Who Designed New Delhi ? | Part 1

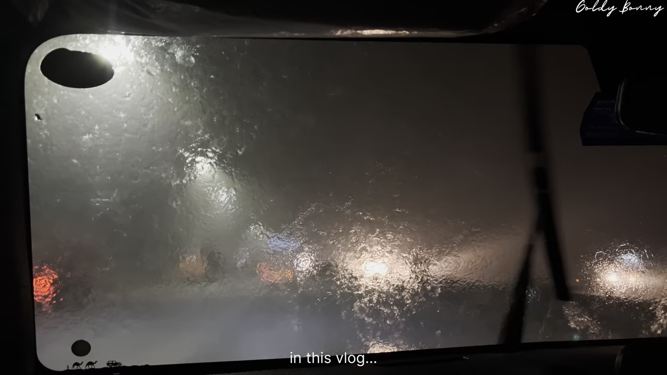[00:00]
बहुत प्यारा मौसम हो रहा है बाहर, बहुत ही प्यारा, देख सकते हो आप बारिश कैसी हो रही है।
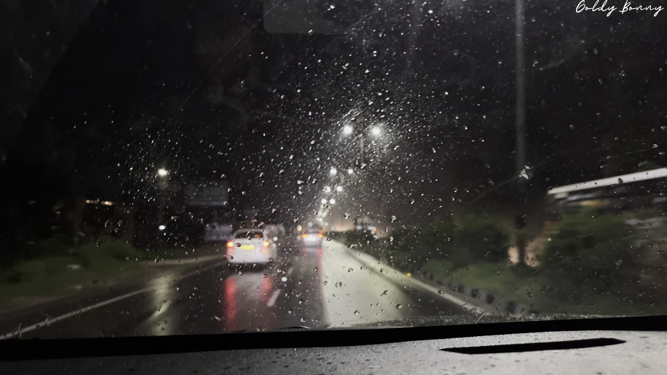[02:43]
बारिश हो रही है, मतलब जो साउंड है ना इसकी पानी की गाड़ी पे गिरने की वो अलग ही आ रही है।
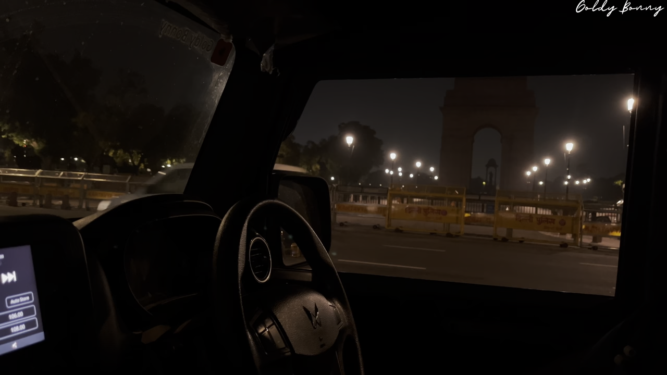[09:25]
तो फहद भाई जब मैं फर्स्ट टाइम यहाँ दिल्ली आया था, तो मैं इंडिया गेट घूमने आया, यहाँ पर यहाँ सामने ना एक वो होता है मतलब पानी का फाउंटेन,